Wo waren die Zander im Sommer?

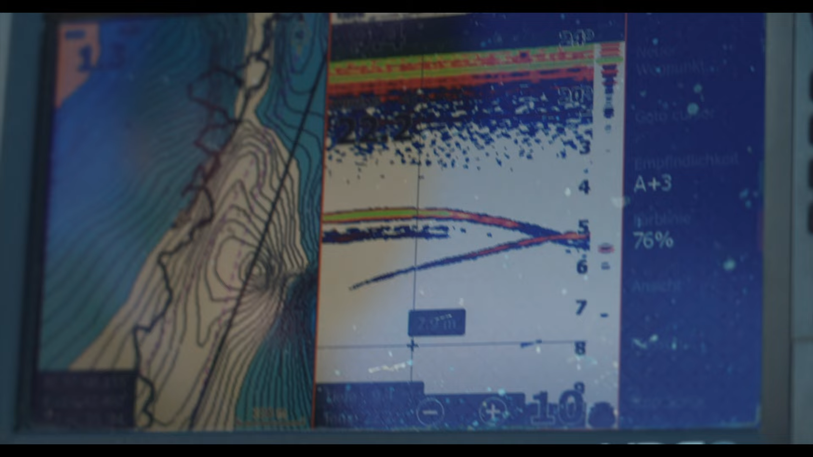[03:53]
Jetzt sind wir gerade hier drüber gedriftet beim Moderieren und da ist ein Fisch durchgekommen durch die Drift.
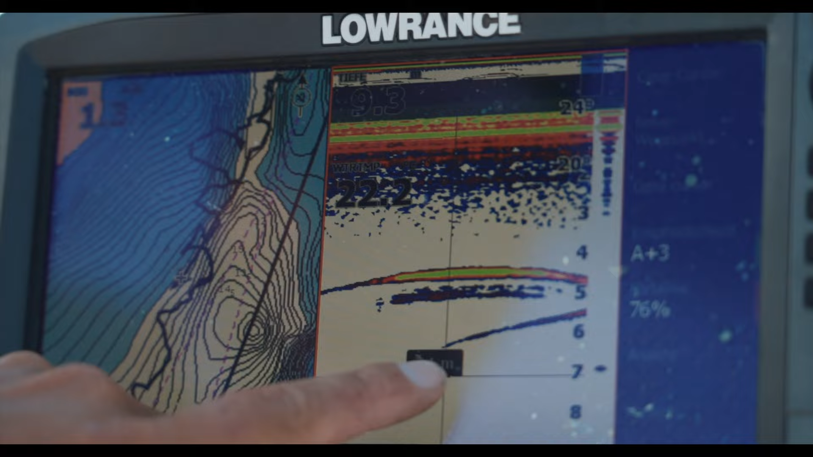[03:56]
Hier, auf 4,5 Meter und so sieht ein Zander-Signal aus auf dem 2D-Sonar. Einfarbig, eine klare Kante durch diesen harten Panzer. Also ich kann mittlerweile auch die sehr gut unterscheiden, also die Raubfische von den Friedfischen.
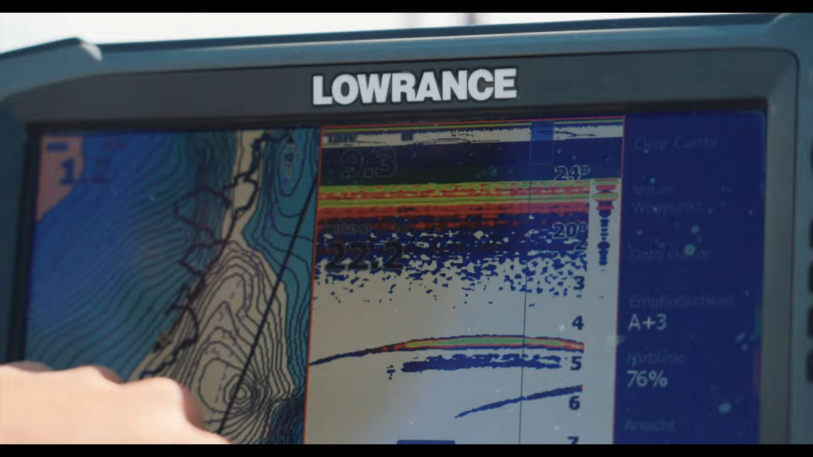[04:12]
Also so sieht ein Signal aus, was auch eine gewisse Stärke hat und immer dicker ist als dein Köder. Da ist einer.